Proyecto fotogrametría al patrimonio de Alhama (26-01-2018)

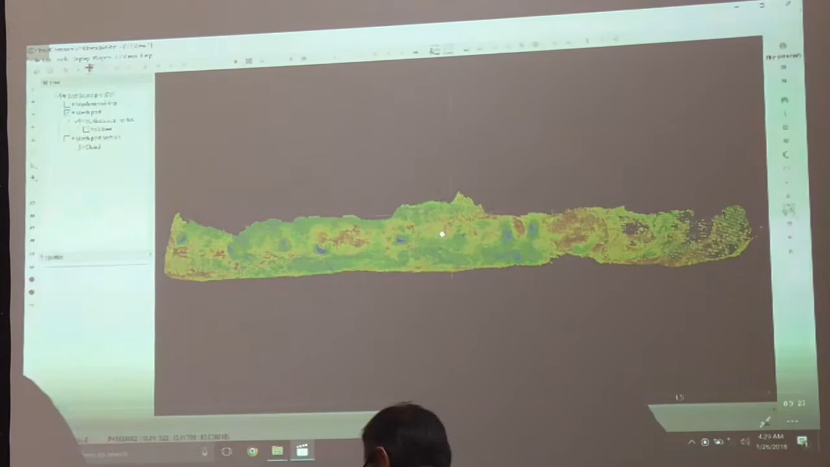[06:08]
Este es uno de los vídeos que hemos tomado de las pantallas de la pantalla del ordenador.
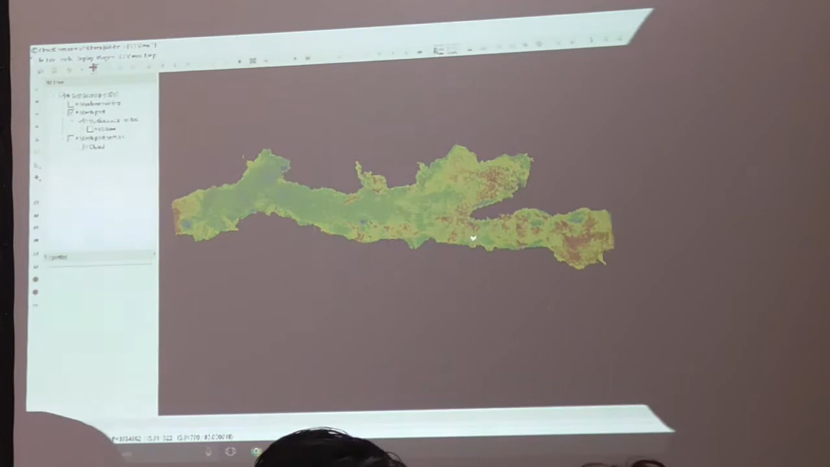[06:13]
Se trata de... es algo que normalmente no se visita, nadie se puede ver, está aquí en el museo, es el túnel que conecta los baños con la fuente natural de agua que surgía los baños.
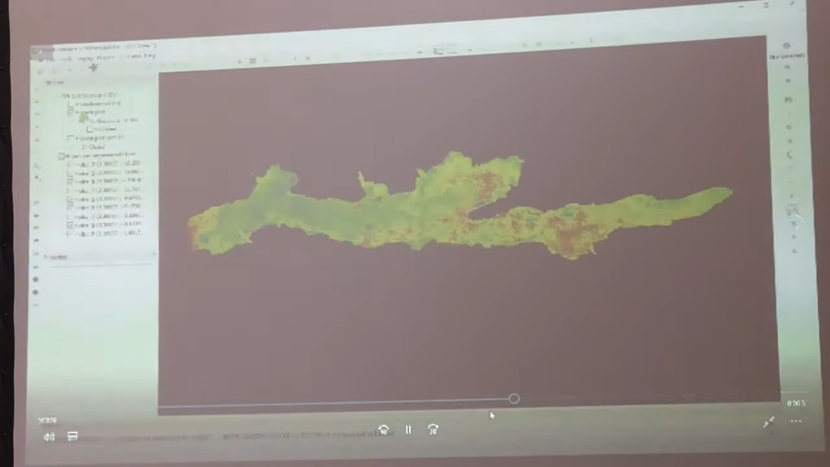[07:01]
Esto para que se vea el 3D de la cavidad. Y, bueno, la digitalización, por ejemplo, también nos permite obtener secciones. Podemos cortar esto en arquitectura, en arqueología, es muy valiosa la posibilidad de tener secciones de monumentos o sitios.
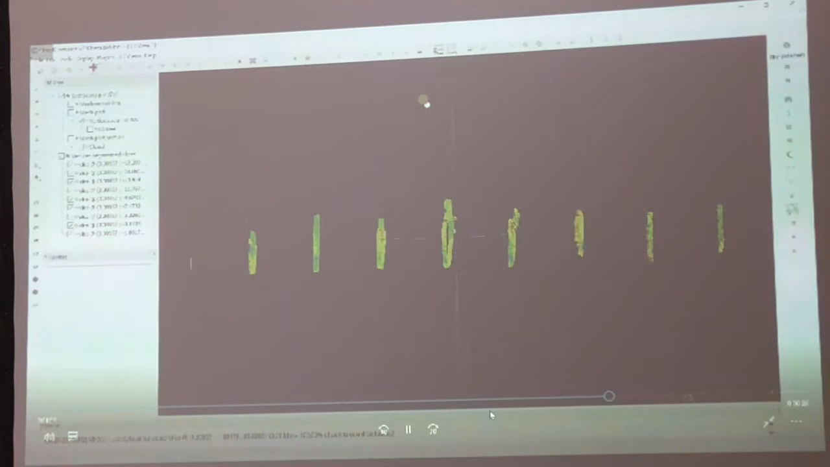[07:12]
En este caso vemos cortes en distintos puntos transversales de este túnel.
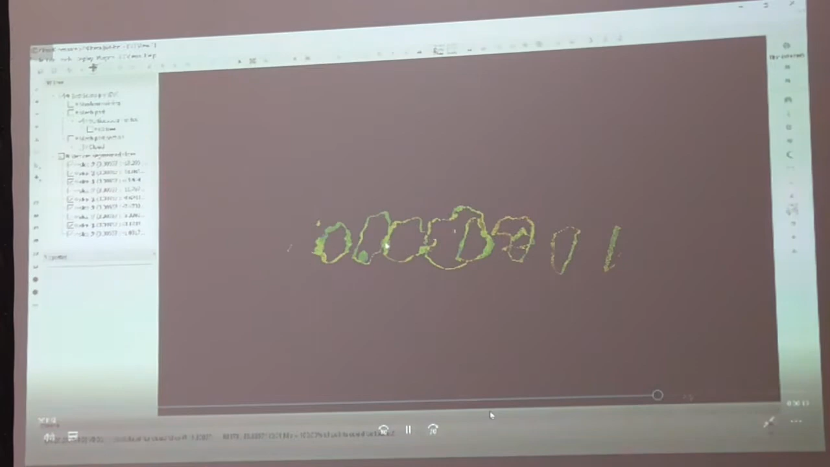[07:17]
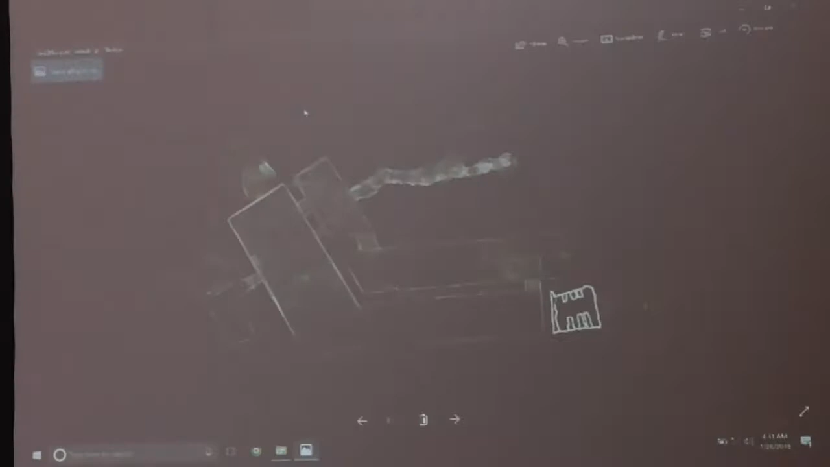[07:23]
También nos va a permitir sacar plantas con un alto grado de precisión, métrico, al final es un trabajo métrico, en donde todo está escalado, se puede medir cualquier punto de distancia. Esta es la planta, sí, esta es la planta de los baños, de donde estamos ahora mismo, de los baños de Alhama.
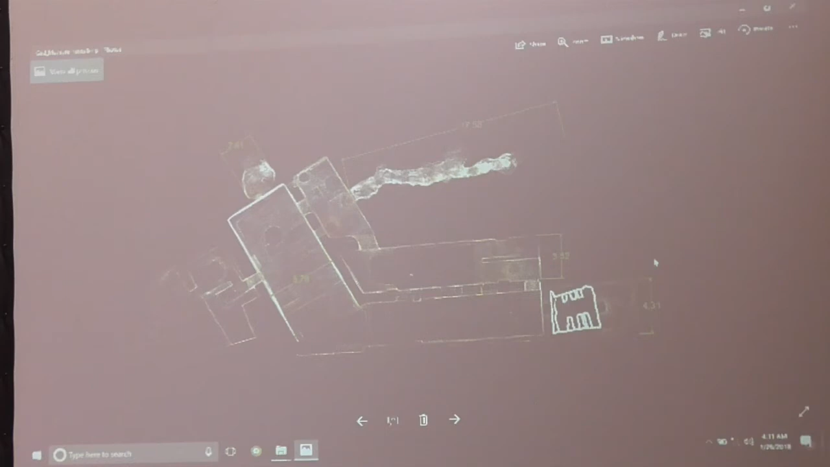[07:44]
Se ha digitalizado todo el yacimiento.
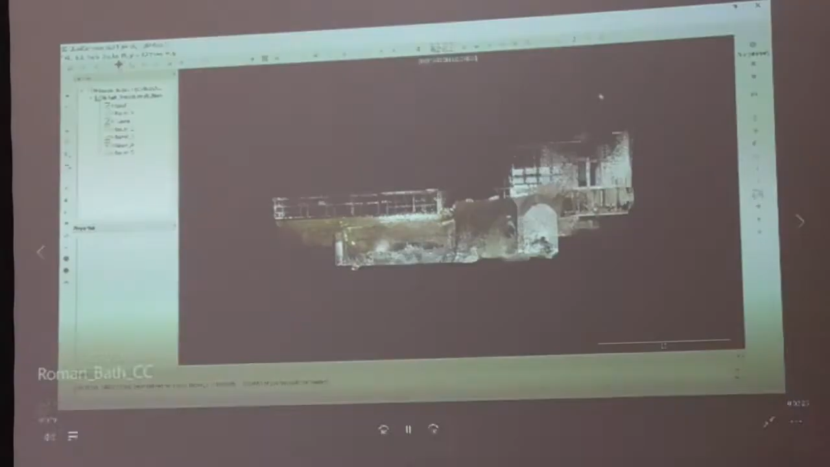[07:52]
Este es un pequeño vídeo para que se vean los primeros resultados del 3D aquí también en los baños.
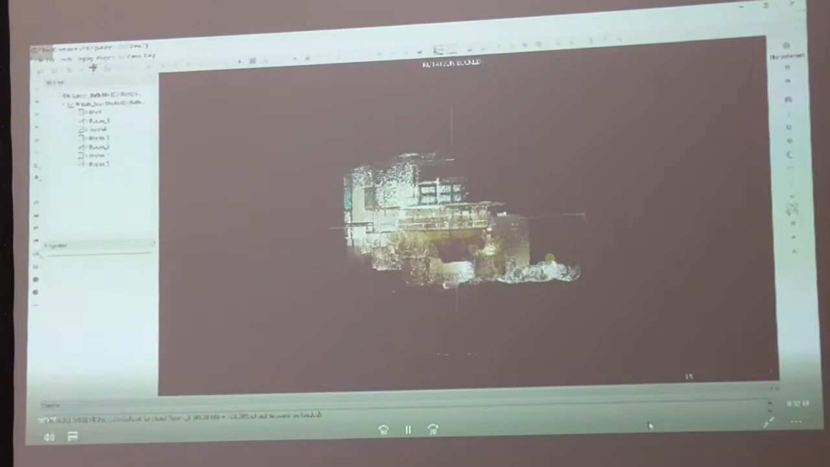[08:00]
Estamos viendo solo la nube de puntos. La nube de puntos de los baños de Alhama hemos generado 2 billones de puntos para documentar los baños.
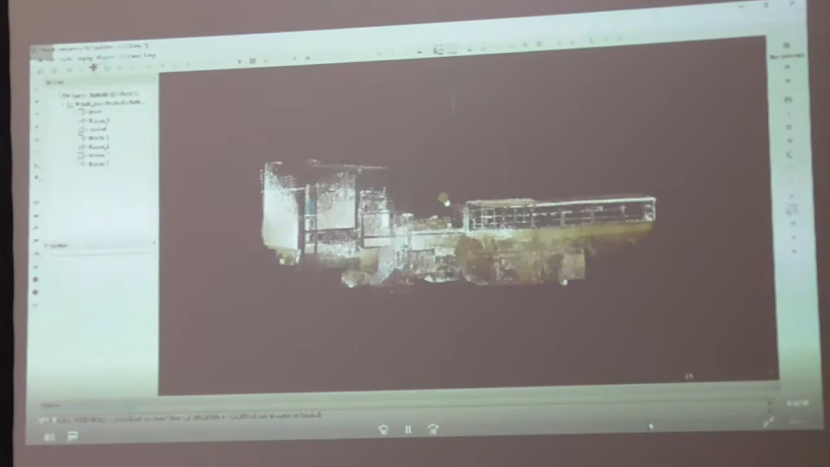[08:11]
2 billones. O sea, la cantidad de información que estamos recopilando es gigantesca.
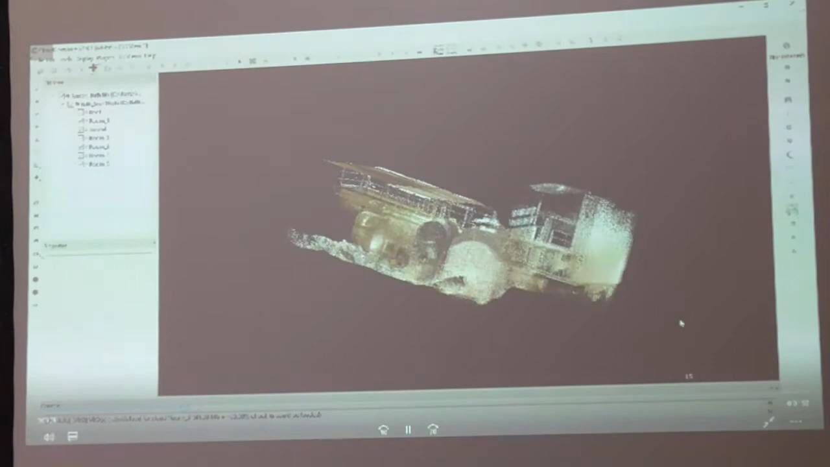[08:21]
Tendrá un nivel de precisión mejorable.
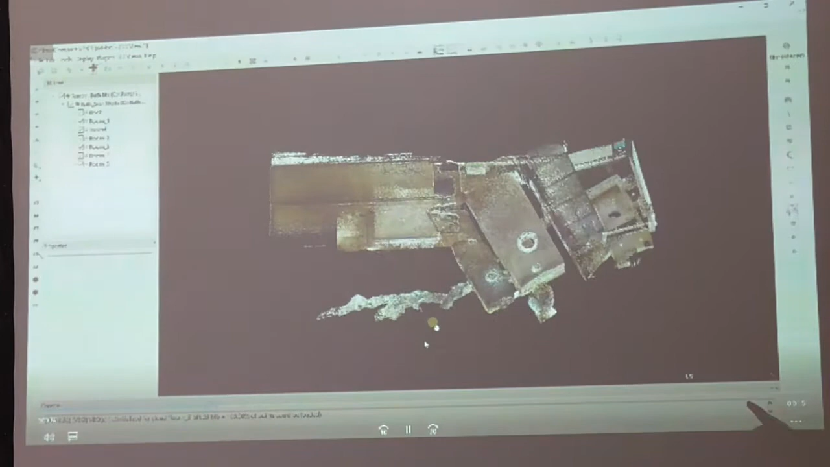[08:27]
Aquí se ve, por ejemplo, en la galería que veíamos en esta parte de aquí, la galería subterránea que comunica con la fuente de agua.
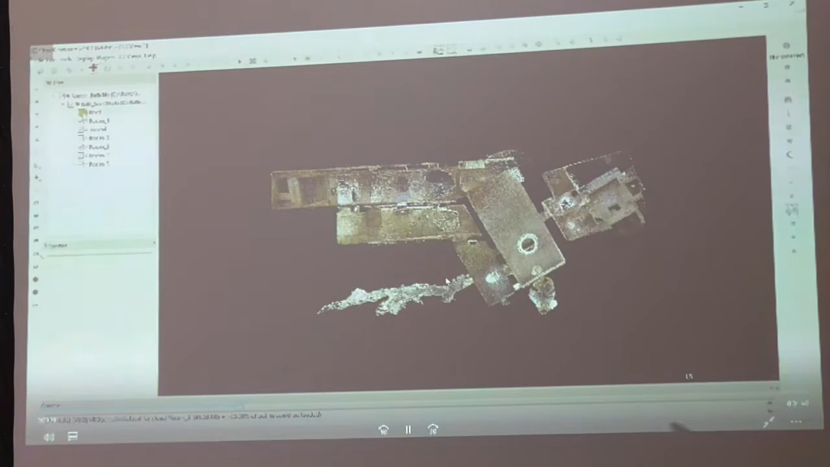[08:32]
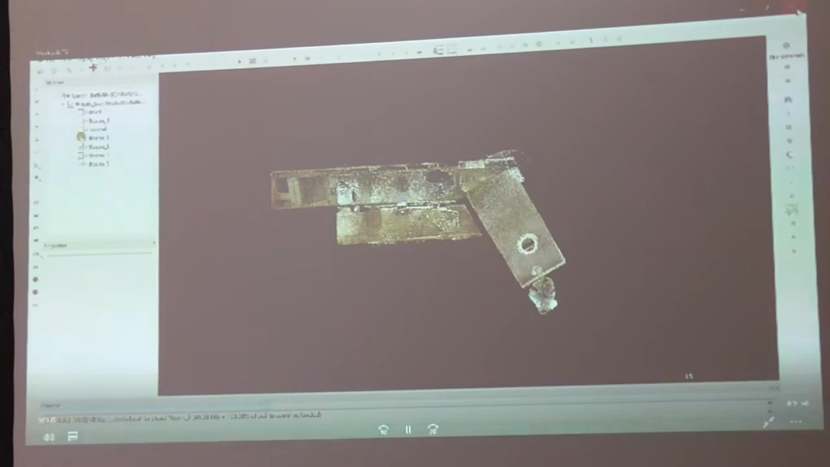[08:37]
Se pueden ir poniendo, quitando salas, en fin, pero es que se puede hacer a partir de esta documentación casi cualquier cosa.